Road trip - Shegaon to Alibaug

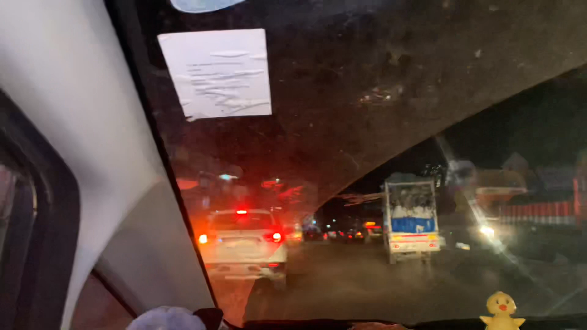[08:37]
फ्रेंड्स, आप देख सकते हो कि हम रांझण गांव पहुँच गए हैं।
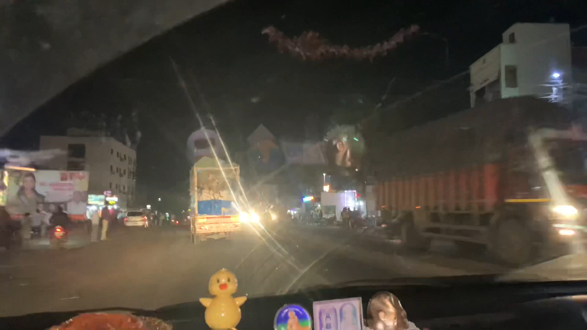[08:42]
रांझणगांव आपको पता होगा कि अष्टविनायक के जो 8 मंदिर है उसमें से एक मंदिर ये रांझणगांव में है।
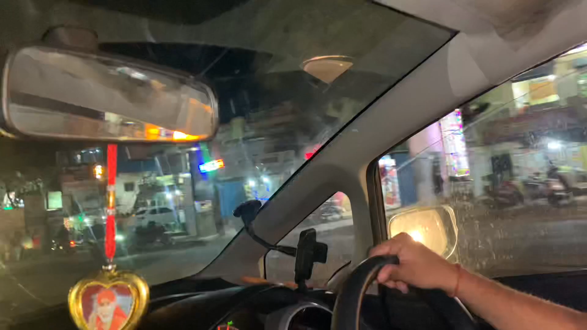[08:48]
तो अभी हम रांझणगांव को पास कर रहे हैं,
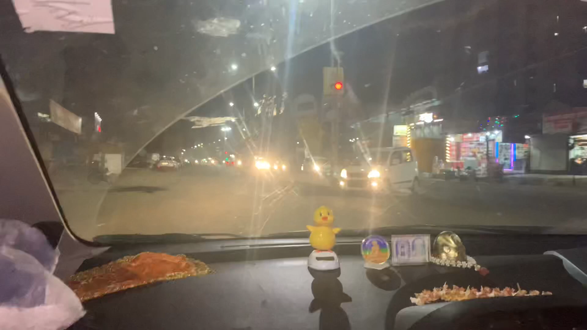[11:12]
तो ये वही रास्ता है जो हमें रावेत से बाहर होते हुए मुंबई पुणे एक्सप्रेसवे को टच करवाएगा।
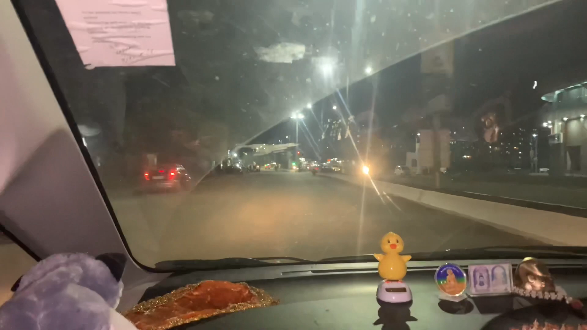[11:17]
तो आप देख सकते हो अभी फिलहाल हम लोग पुणे के इंटीरियर्स में हैं,
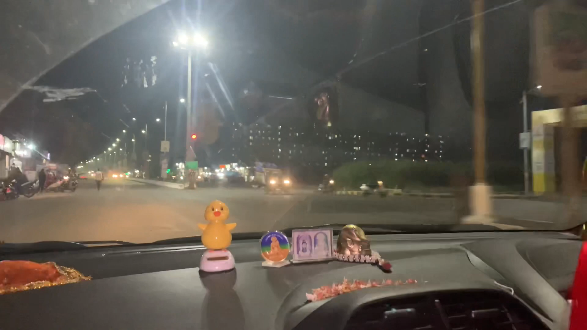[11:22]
सिटी को बाईपास कर दिया है ये रूट ने, लेकिन रूट अच्छा था, रास्ते अच्छे थे,
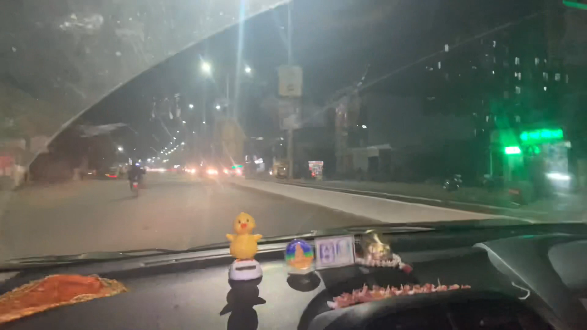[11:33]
भले इंटीरियर था लेकिन रास्ते अच्छे थे, तो कोई इशू नहीं हुआ। थोड़ा नैरो रोड था लेकिन अच्छा रोड था।
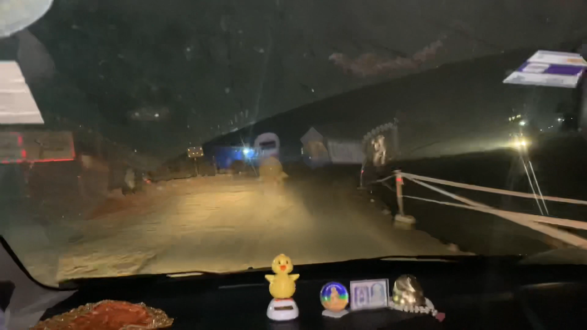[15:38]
और ये मेरा जनरल ऑब्जर्वेशन है कि महाराष्ट्र में भी कोकण रीजन के जो रोड्स हैं
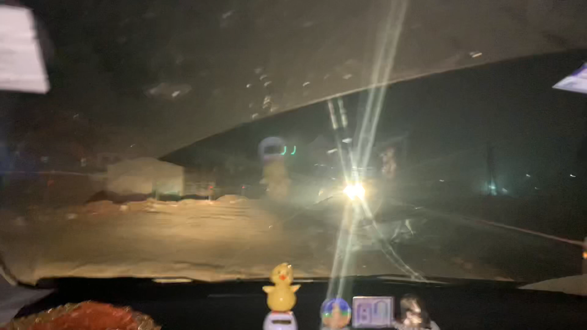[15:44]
मोस्टली खराब और बम्पी रहते हैं। तो मैं मतलब नागपुर साइड तो अभी जाकर आया, वहाँ के भी रोड्स अच्छे थे। कर्नाटक गया, गोवा गया, फिर सोलापुर, टूवर्ड सोलापुर भी गया। लेकिन ये कुछ जैसे ही मैं कोंकण रीजन में जाता हूँ
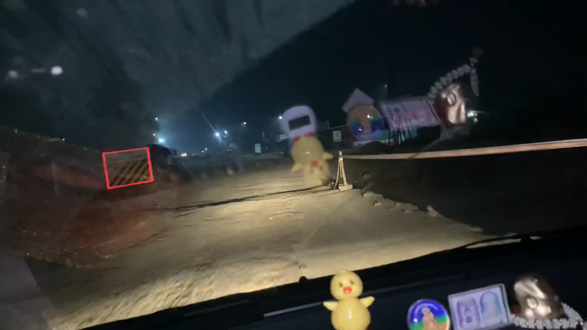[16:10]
तो वहाँ पर ये एक्सपीरियंस मुझे जनरल नहीं मिलता है।
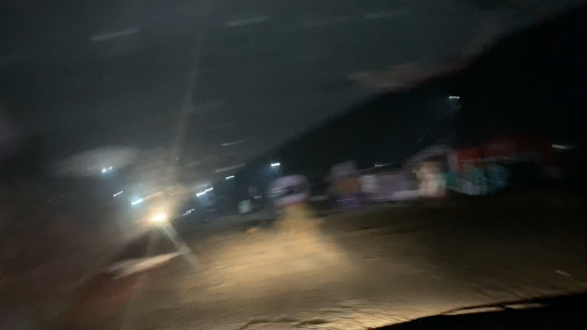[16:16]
ये रोड्स खराब मोस्टली रहते हैं और उसकी वजह से स्पीड भी काफ़ी कम हो जाता है।
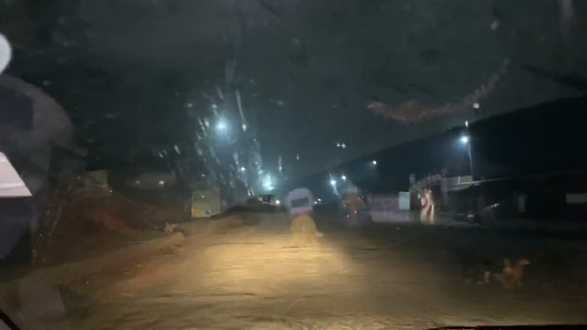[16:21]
एनीवेज ये अभी धीरे धीरे ये डिस्टेंस 60 किलोमीटर्स का कवर करना पड़ेगा। ऑलमोस्ट डेढ़ घंटा लगेगा ये रोड्स खराब होने की वजह से।
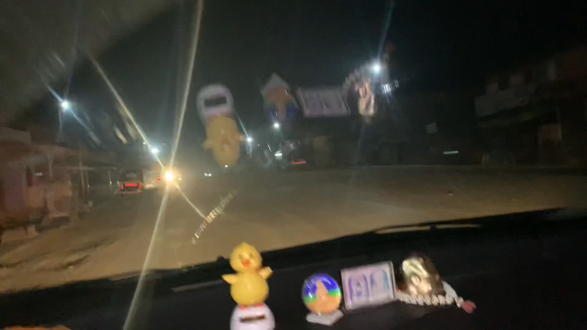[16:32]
अभी थोड़ा अच्छा हो गया है, वही है कि आगे जाके फिर खराब हो जाता है। तो पैचेस में अच्छा है और ख़राब है। तो अब मिलते हैं सीधा यहीं अलीबाग पहुँचने के बाद, जहाँ पर मैं आपको फाइनल रिव्यू दूंगा मेरे ट्रिप का।